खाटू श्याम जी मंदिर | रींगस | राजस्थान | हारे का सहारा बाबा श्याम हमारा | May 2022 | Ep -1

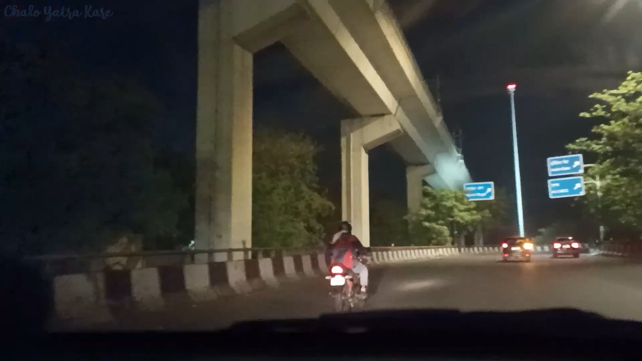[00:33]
आपको इस दर्शन कराएंगे इस वीडियो में हम खाटू शाम जी के चलिए हम आज साथ बेने रहेगा इस वीडियो
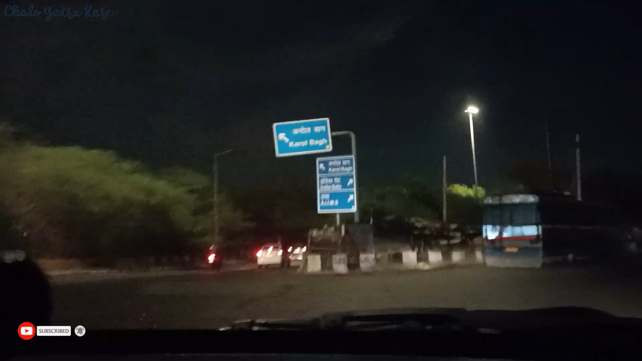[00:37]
में हम लगबग रात के साड़े बारा बज रहे हैं और हम निकल पुड़े हैं यहां से
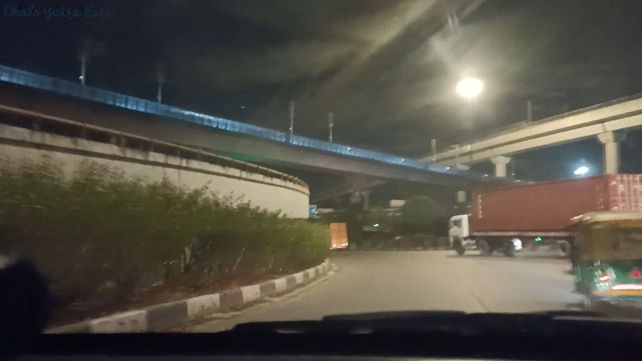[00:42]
धोलगों पहुच चुके हम गोलचकर पर यहां से अभी हम लेफ्ट लेंगे गुड़गाओं हाइवे के लिए जो राजस्थान हाइवे को कनेक्ट करता हैं
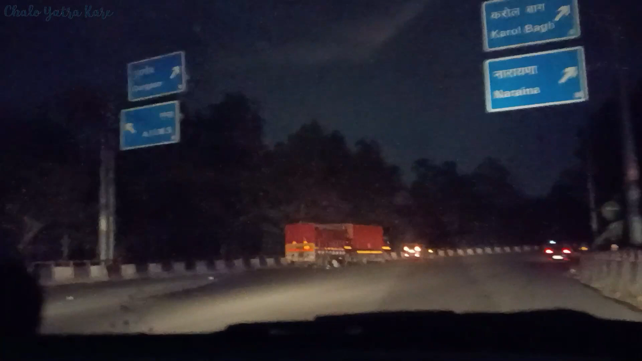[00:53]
आप हुआ अभी और पेट्रोल डलवाना है एपनी गाड़ी में तो आप भी पेट्रोल पॉम्प आगे है वहां से पेट्रोल फिल कराके हम आगे निकलेंगे
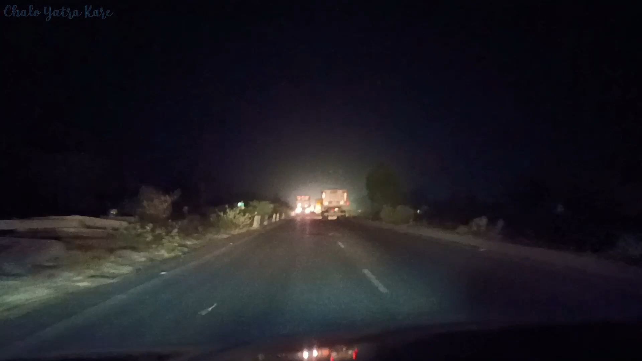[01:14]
और हम यहां से जैपूर हाइवे पर आ चुके हैं इस हाइवे बहुत ज़्यादा ट्रैफिक होता है और यह दो लेन का हाइवे है भी